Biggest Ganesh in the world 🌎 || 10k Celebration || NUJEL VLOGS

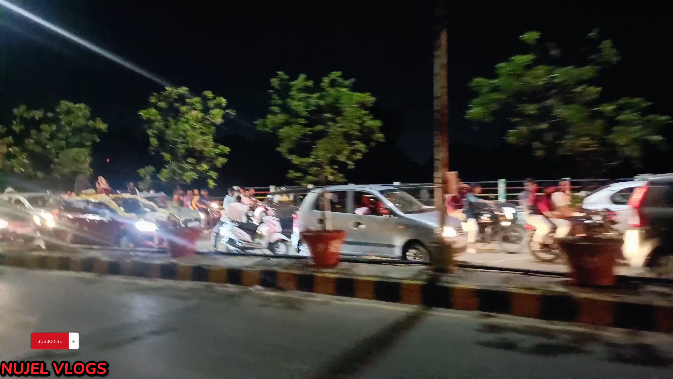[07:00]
पूरा रोड देख सकते हो, 12 बज रहा है अभी, टाइम देख सकते हो, टाइम 12 बज रहा है। लोगों की भीड़ देख सकते हो, सब विसर्जन करने जा रहे हैं।